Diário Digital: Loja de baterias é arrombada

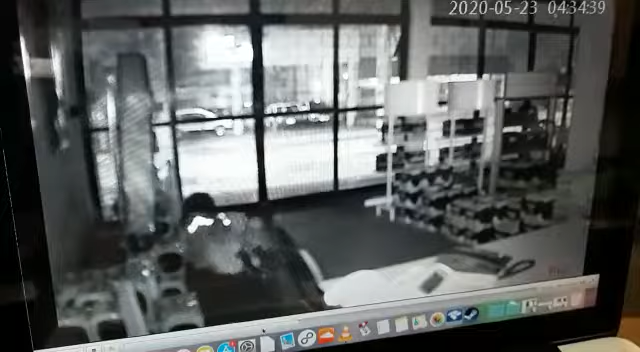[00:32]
Aí, ele cata as baterias aqui, ó. Essas mouras aqui, ó. Olha, que ele tá no centro da moura aqui, ó. Aqui, ó. Olha, ele puxa a bateria, tá vendo? Puxa uma. Aí, puxa a outra. Puxa. Aí. Aí, olha, ele rasteja. Aí, ele levanta. Aí, ele sai com duas baterias, ó. Uma. Ó, uma em cada braço, ó. É. Uma em cada braço. E usando uma máscara ainda, né? Usando uma máscara. Aí.